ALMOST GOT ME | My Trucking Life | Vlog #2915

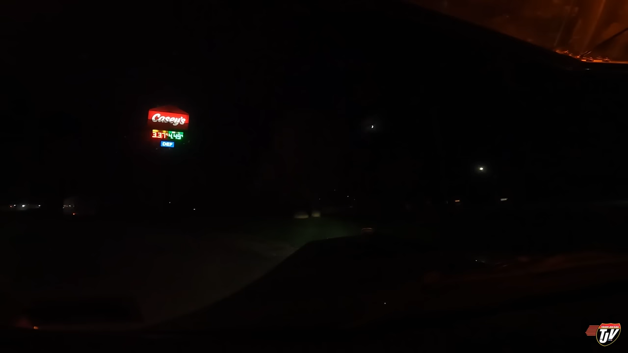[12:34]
we can still make it all the way out over here better sharp at Casey's in Urbana, Iowa
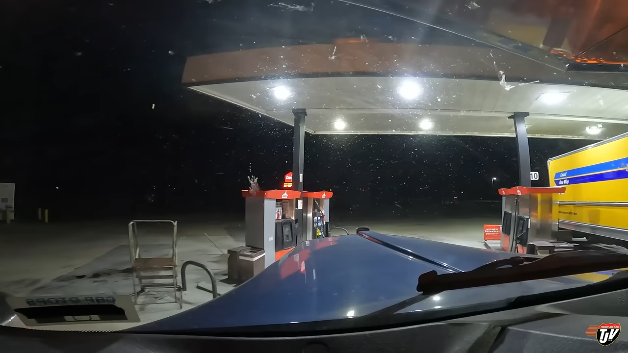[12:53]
hopefully they haven't changed their fuel prices oh nice and this one's out of service oh man you know what you know what
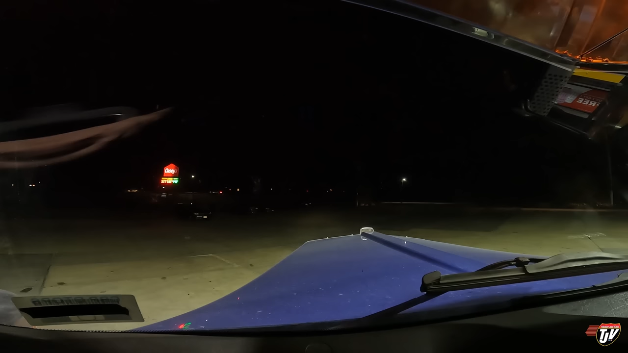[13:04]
I'm going to have to go around again ah shoot alright looks like this one works